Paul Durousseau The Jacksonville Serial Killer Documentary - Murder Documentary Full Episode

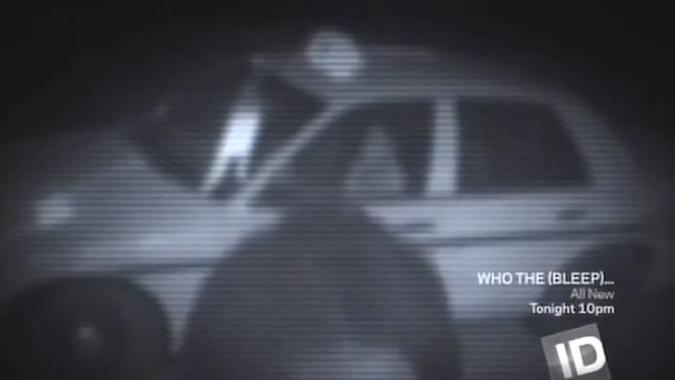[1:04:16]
Now, when we look closer at the video, we could tell that this was a taxi cab, but you could not tell what the name of the cab company was, nor could you see anyone sitting inside of it.